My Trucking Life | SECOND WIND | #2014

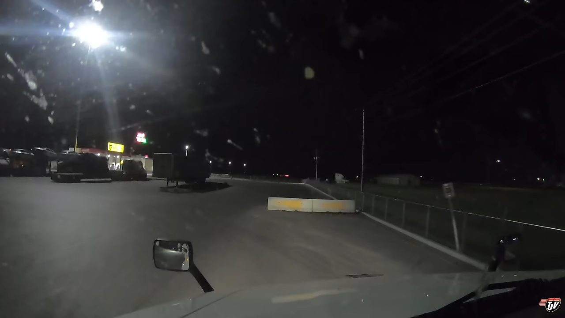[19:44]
We're here in St. Agath, Manitoba. Look at all these trucks nosed in. Everyone on this side is nosed in. And look at this side. It's empty, but what if it fills up with trucks? How are you going to get out of your spot? You can't... What?